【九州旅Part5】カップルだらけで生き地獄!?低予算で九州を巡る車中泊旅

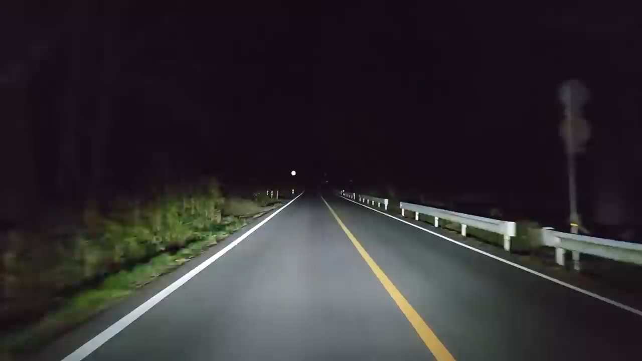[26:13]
はい、えっとね、今の気温9度らしいですやばいなぁはい、到着ですここですねえーとね、左右ともそうらしいです
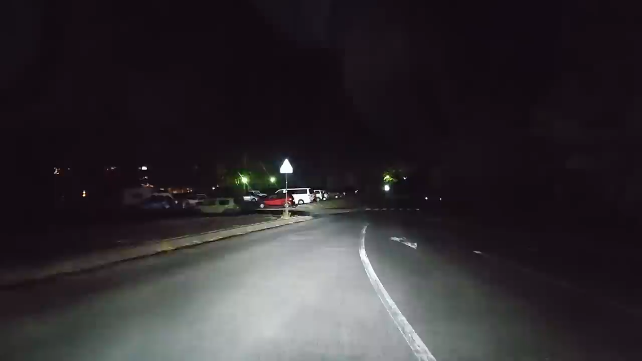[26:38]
はい、こちらの車、全部車中泊ですねわぁ、すごいん?